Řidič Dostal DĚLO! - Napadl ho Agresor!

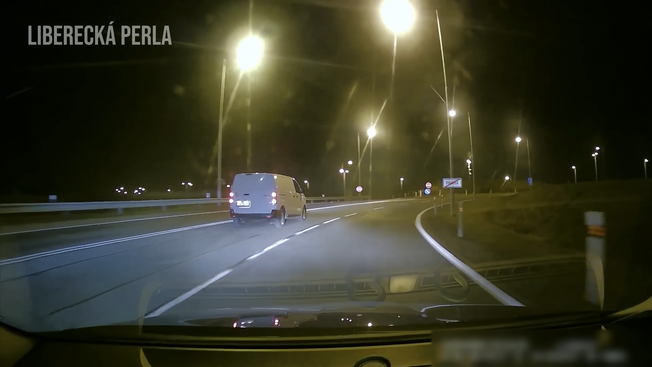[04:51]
Oh, yeah. Tady jsme ho viděli. Ty vole, tak to je dobrý č...